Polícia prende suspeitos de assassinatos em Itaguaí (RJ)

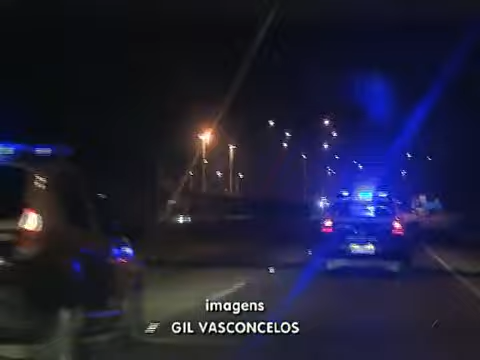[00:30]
A operação foi organizada pela divisão de homicídios de Niterói, mas mobiliza agentes de várias delegacias e também da CORE, a Coordenadoria de Recursos Especiais.